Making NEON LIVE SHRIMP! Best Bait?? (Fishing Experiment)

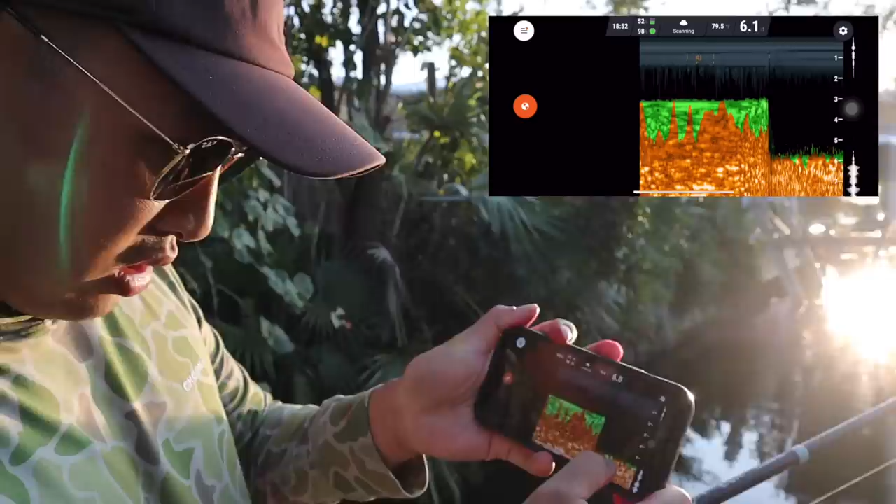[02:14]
There might be fish holding on the bottom right here. Hi, Goliath Grouper.
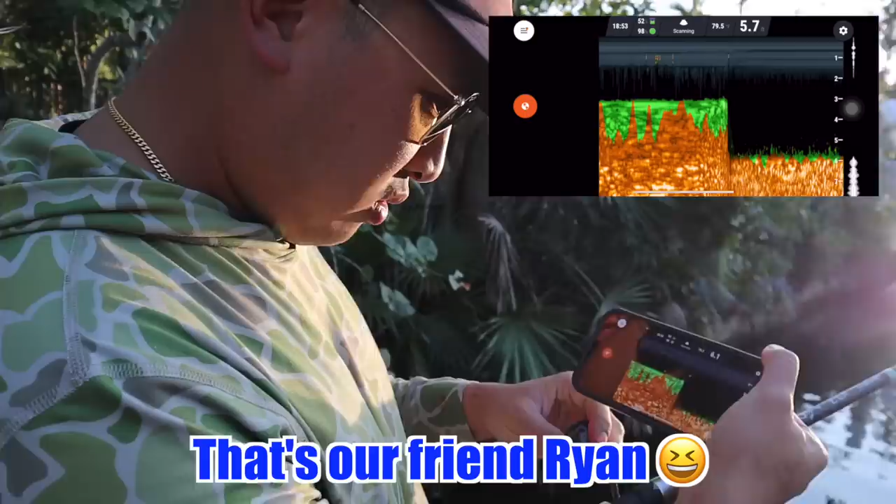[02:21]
I don't see any Goliath groupers, but I'm going to bring it in slowly and just kind of see how, if it gets any deeper in the middle.
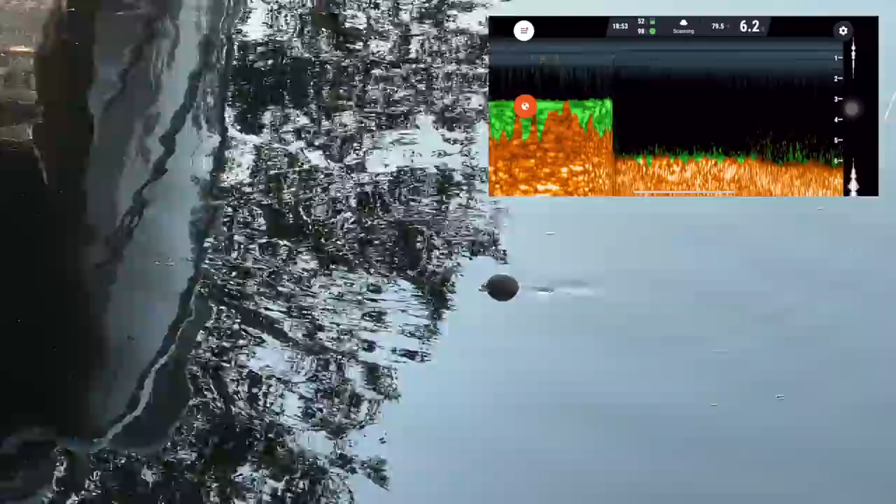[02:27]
Still 6 feet. Looks like it could be 6 feet throughout here.
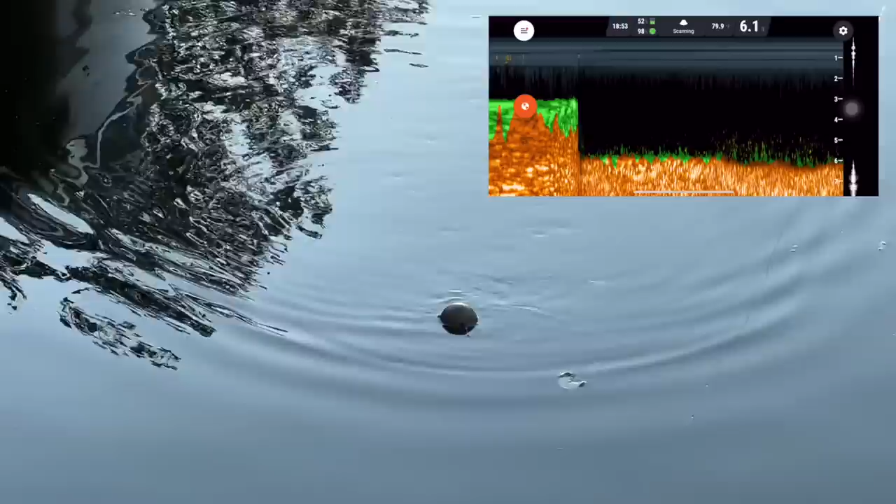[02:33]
Because the Jewfish, Goliath grouper loves to hide in deeper and deeper holes. So I'll have to find a deep hole for to find a Goliath grouper, huh?
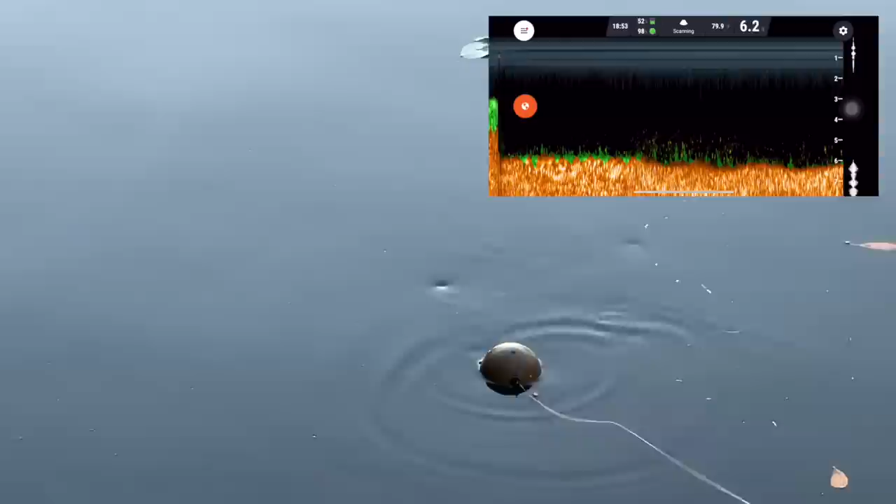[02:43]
See. Okay, so this is 5.5 feet. It gets shallower here.
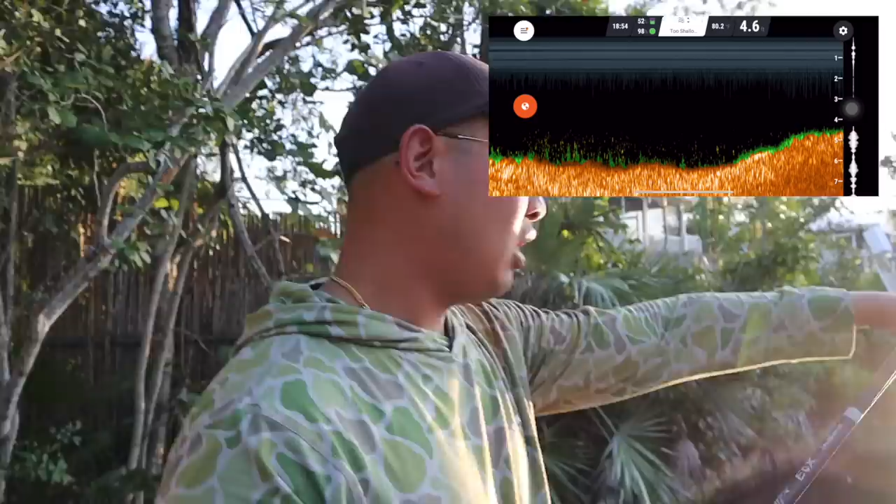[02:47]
I think there might be a deep hole over there. I'm going to check by this boat over here. Cast.
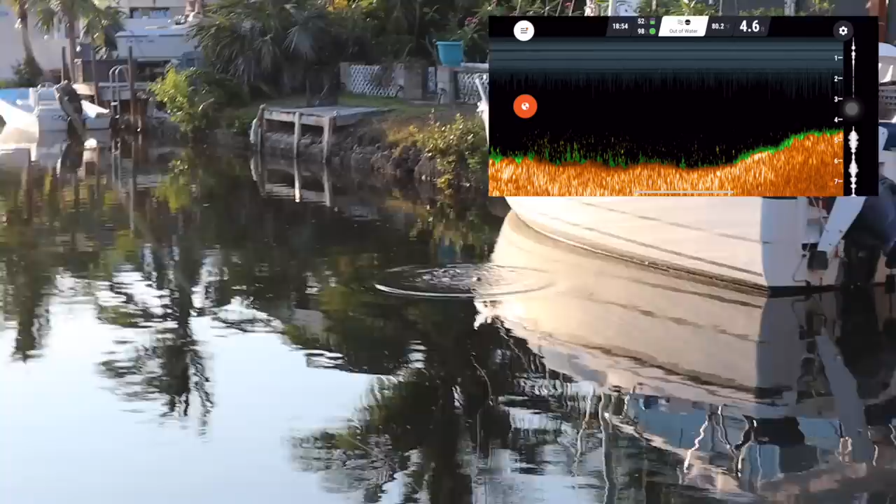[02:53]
Okay, so now I'm by that boat. It's still 6 feet.
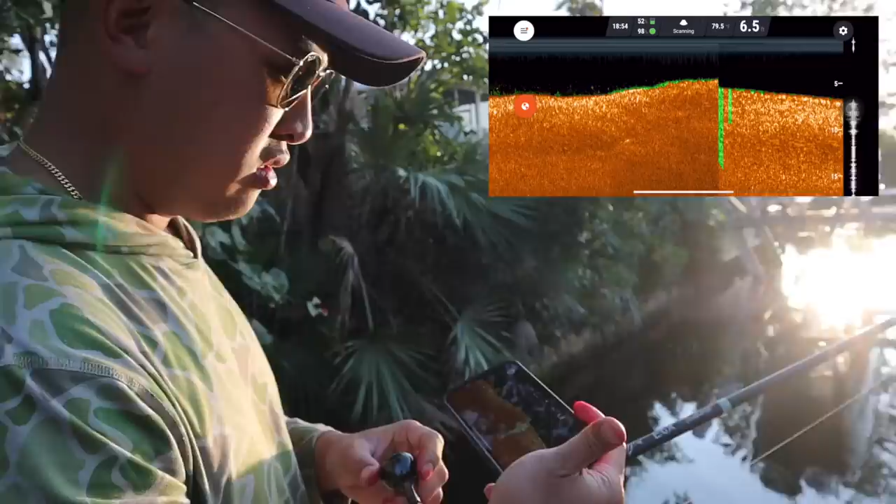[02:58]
6.8, it looks a little bit deeper over there. 6.9, 7 feet.
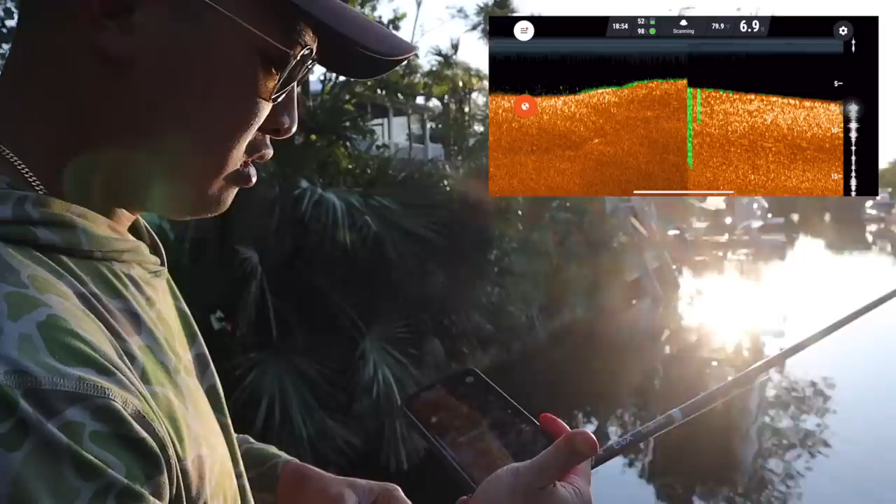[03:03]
Yeah, 7 feet right there. Okay, so I'm gonna try and fish that 7 foot hole right around here. Okay, so right here it looks like it's 4 feet.
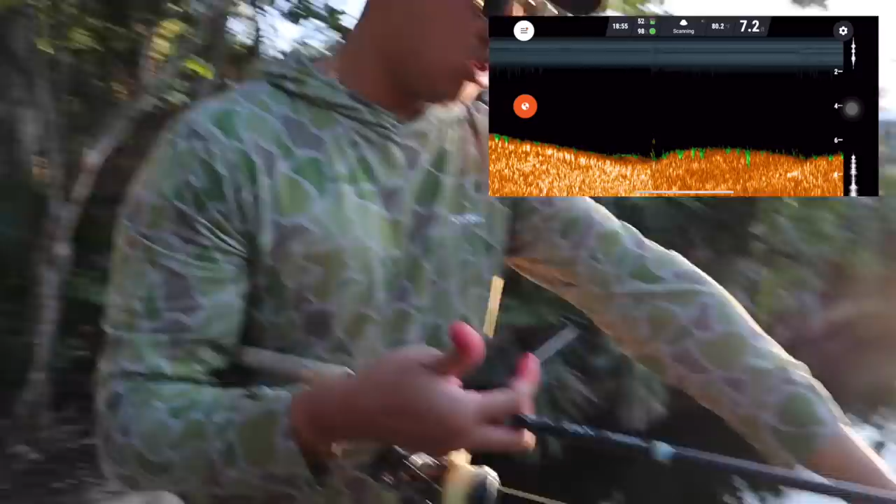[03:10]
That goes to 7 feet. That means in between, I think there's gonna be some fish.